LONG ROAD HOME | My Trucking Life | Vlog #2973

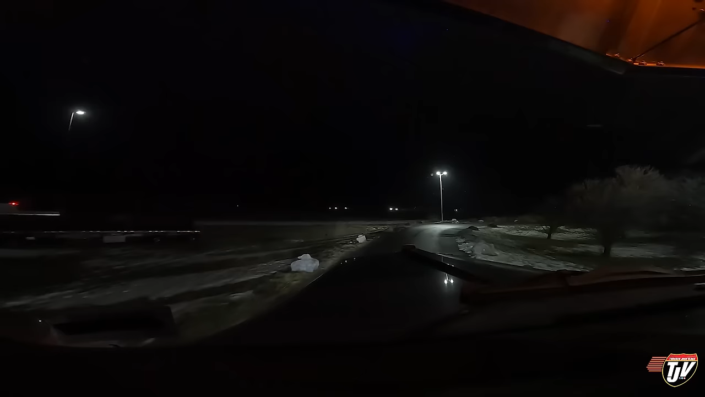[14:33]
We're at the petrol stopping center at the corner of US 81 and I-80 in Nebraska. And I found a blue beacon with no lineup. Probably because it's not the best day to be washing the truck, but this truck badly needs a wash.
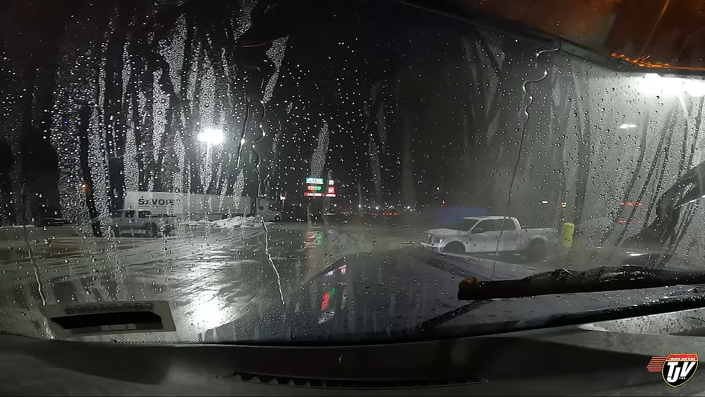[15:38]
then they put salt right outside here to drive out onto. Oh, guys, come on. Yeah. I guess they put that there so you don't slip if you get out here, but yeah, they laid salt down, right? Gotta drive right out onto it.